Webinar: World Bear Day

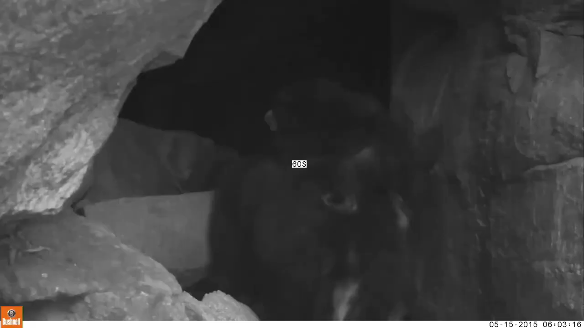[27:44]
Now, here's a video. I hope this plays okay. And this is what you would see as a video. This is the first time we figured this was a maternal den. You see the young cub disembarking from his mother's back. And then the mother actually, and this is to be expected,
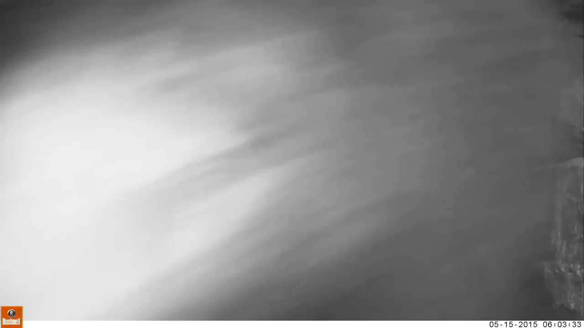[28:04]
notices that camera trap making a little noise and she wants to go and check out that camera trap, which is typical, but then they get used to it, and it doesn't bother them anymore.